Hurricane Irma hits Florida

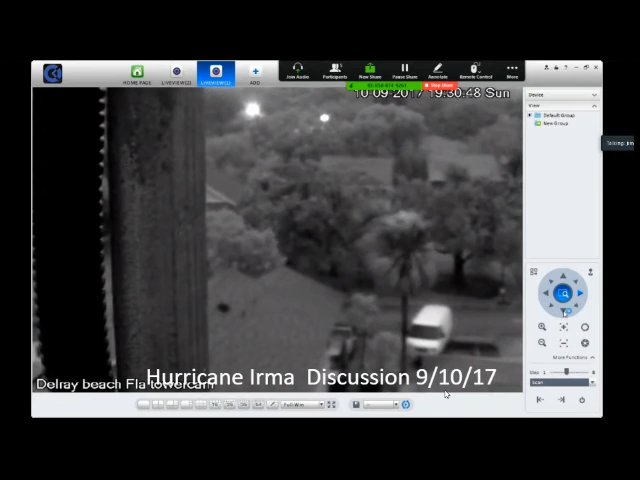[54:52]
And our neighbor behind us lost some shingles. Let me see if I lost any shingles now that I'm thinking about it. I haven't even checked my own roof.
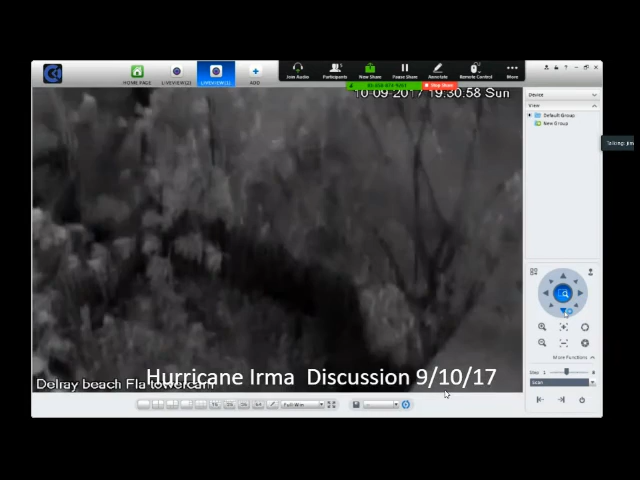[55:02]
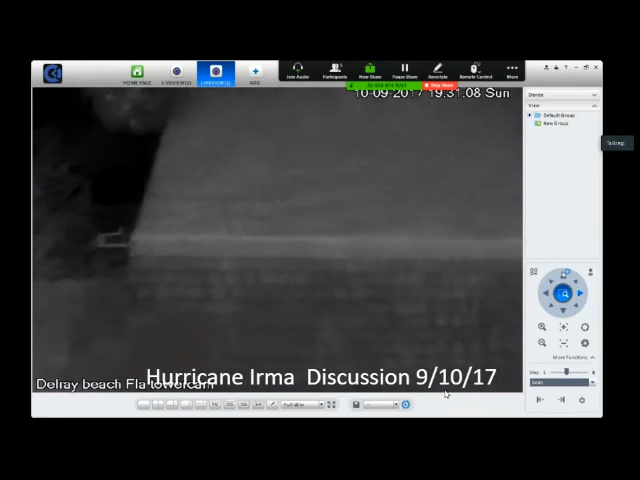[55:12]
Does not look like we lost any shingles. See, the eye is just to the east of where we have that camera set up in Fort Myers.